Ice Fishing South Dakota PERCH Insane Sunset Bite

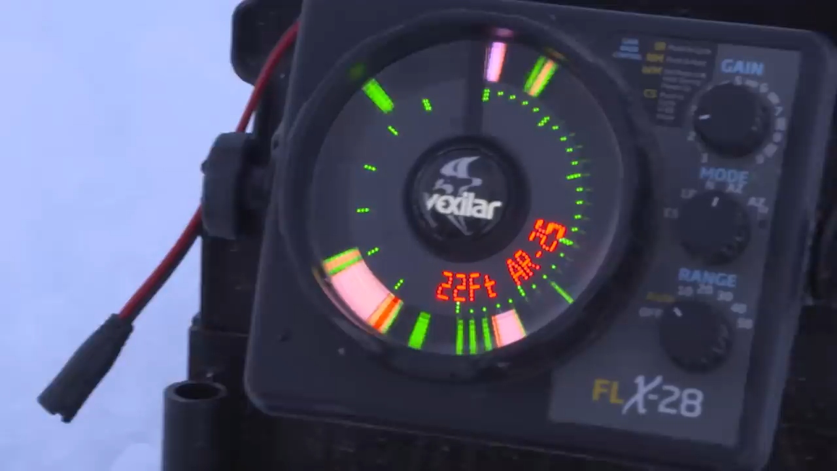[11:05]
On screen: depth 22 ft
know you you want to fish up higher in the water column seems like oftentimes you know i'm keeping my jig
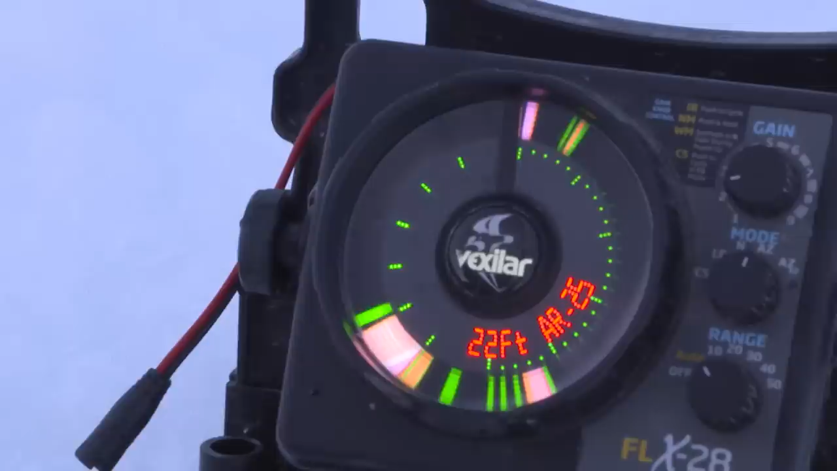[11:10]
On screen: depth 22 ft
three to to five feet up off the bottom you
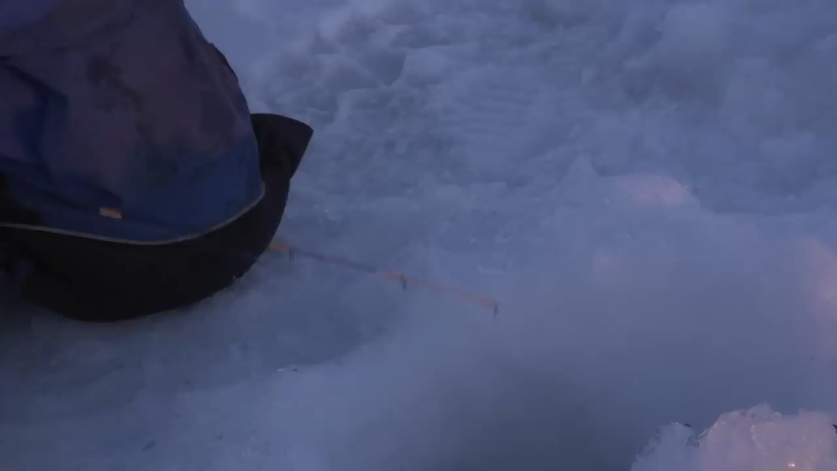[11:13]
know if you're running a vexilar that has an auto zoom feature you know i'm up towards the top of the auto zoom and a
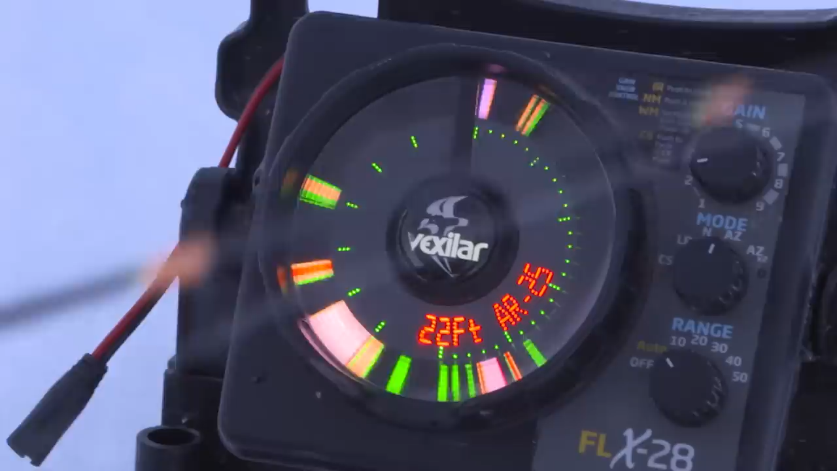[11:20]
On screen: depth 22 ft
lot of times when those fish show up they're coming in
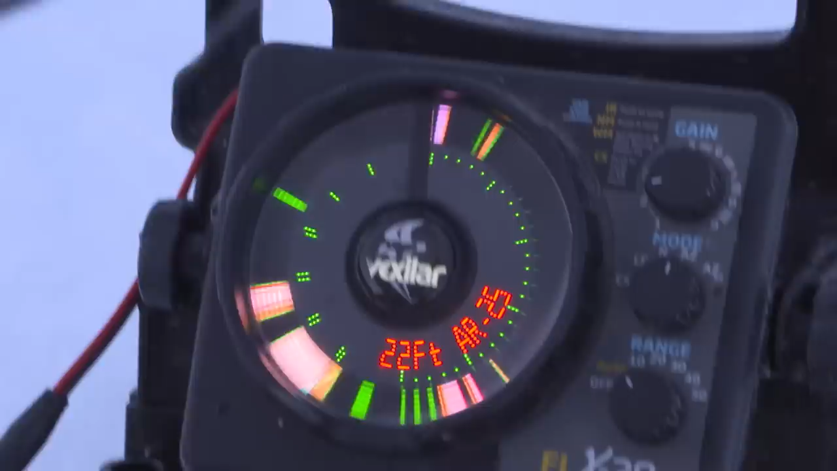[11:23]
On screen: depth 22 ft
from the sides you know and they're actually meeting me nearly at the top of that auto zoom you know when you're fishing clear water
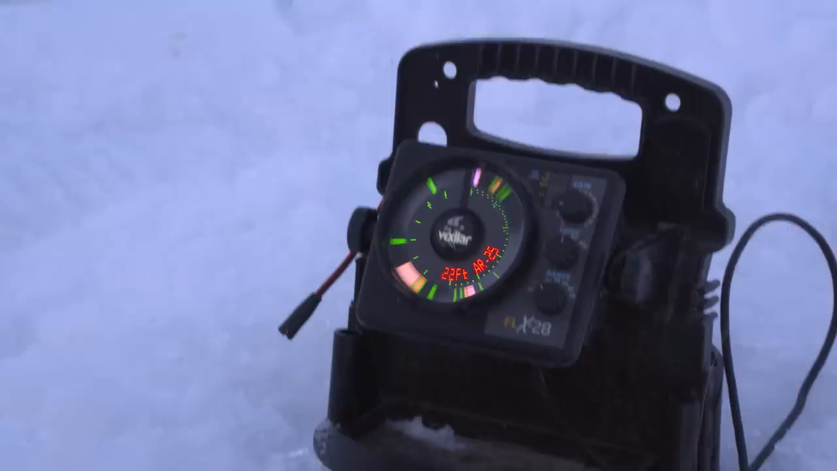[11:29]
i think if you use that to your advantage that these fish are going to be able to see from a lot further away and work that higher higher water column with your with your bait i think you're going to see a lot more fish that way
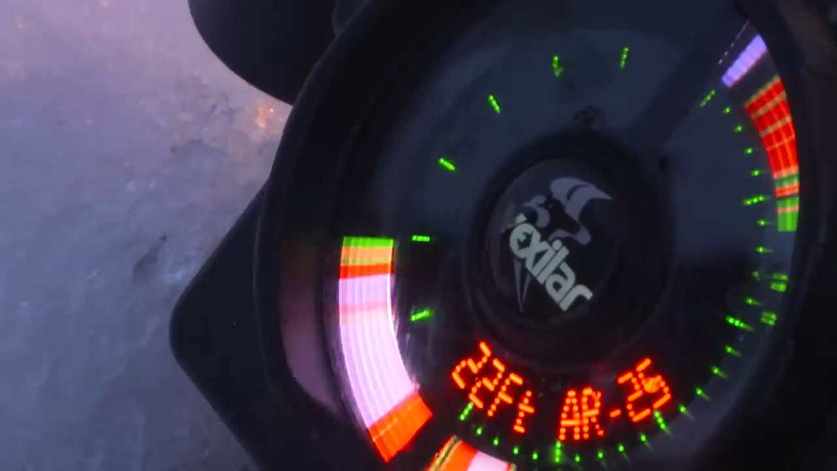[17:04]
that fish just thumped it wow
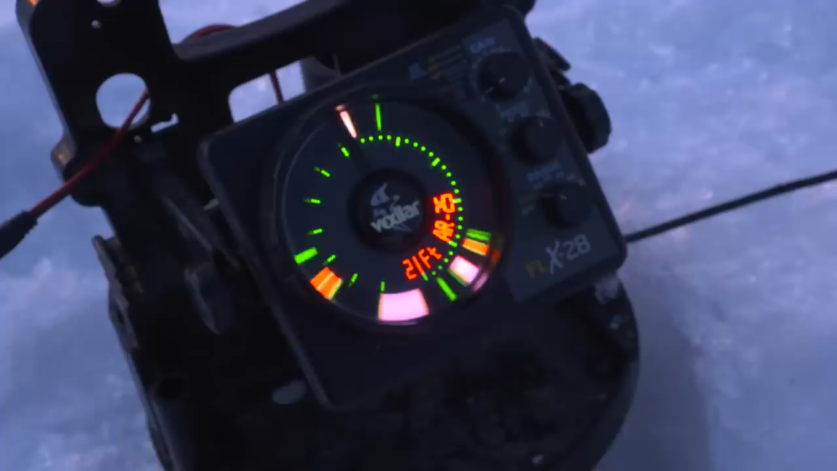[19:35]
On screen: depth 21 ft
there's a fish there we go